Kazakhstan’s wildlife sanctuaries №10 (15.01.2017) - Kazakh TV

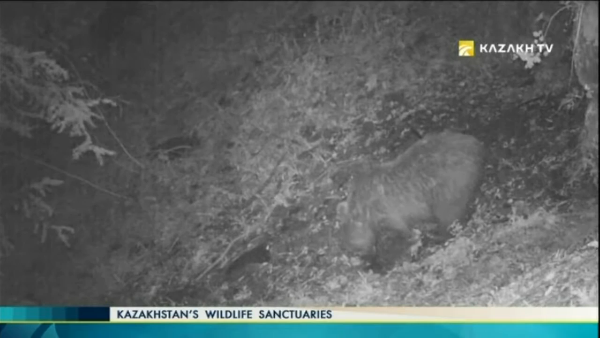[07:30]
Last year, the recordings of the camera captured mainly these inhabitants of the park. The bear in the wilderness is dangerous for people, and unexpected encounter is usually a tense psychological battle. It is impossible to determine the bear's intentions.
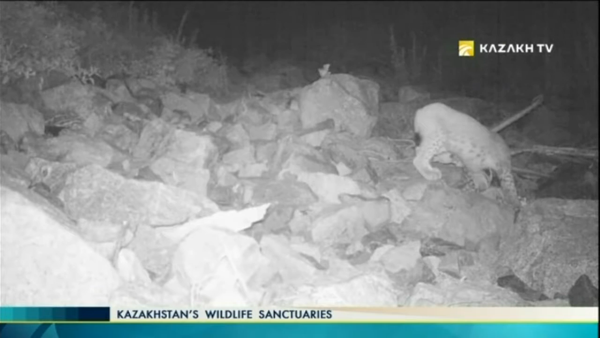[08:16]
Turkey-style lynx is a small animal but strong and canny. It has his own clever ways of hunting. It can't run fast enough to catch up with the fleet-footed deer. Lynx sits on a rock in ambush and waits for an animal to pass on the trail.